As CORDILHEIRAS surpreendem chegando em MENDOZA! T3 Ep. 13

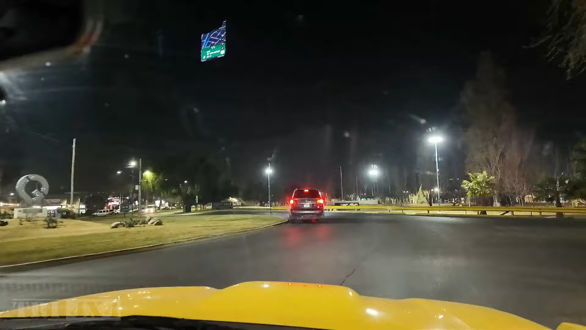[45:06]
Sim. Chegamos ao fim do dia, de mais um dia de viagem, de deslocamento, que foi hoje.
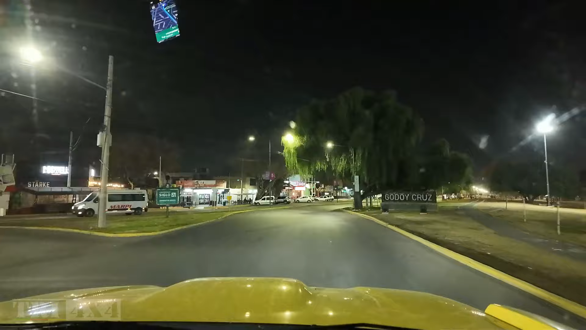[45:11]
E agora nós estamos indo já para nossa hospedagem, né? Conseguimos aqui
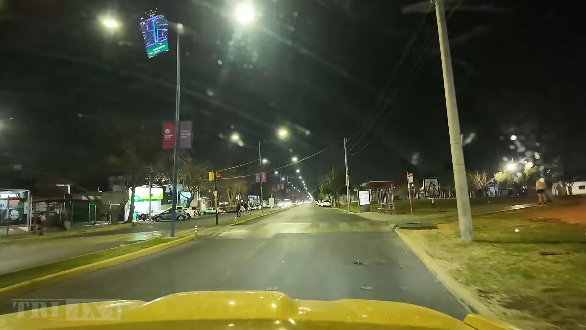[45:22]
um booking. É um booking. E estamos surpresos com a cidade, muito bonita. É essa parte aqui que a gente tá localizada aqui, bem, bem bonita a cidade.
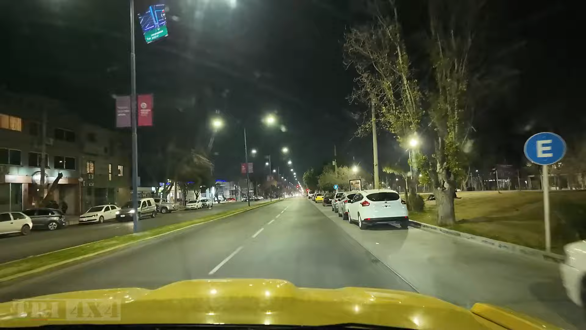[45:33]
Só o trânsito que é muito, ó, muito louco. É, a rótula é, sei lá. Mas, enfim, vamos seguindo agora, né? Vamos descansar agora, chegar, tomar um banho quentinho.
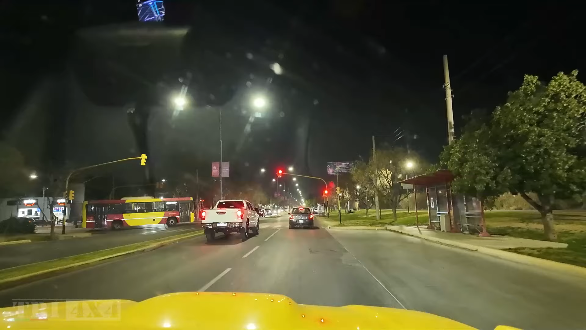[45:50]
e aproveitar para dormir cedo, porque amanhã tem mais coisas bacanas, né, Caio?